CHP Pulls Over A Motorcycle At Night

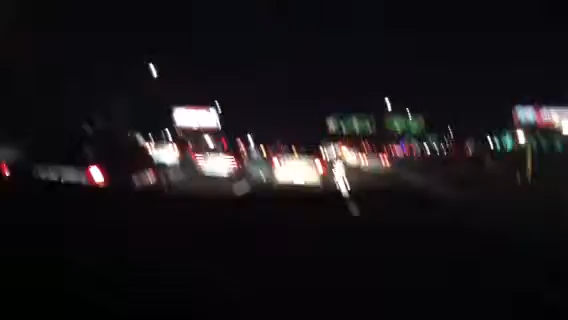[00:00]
to the right. Whoa! There's accident. Whoa! Motorcycle accident. Ew.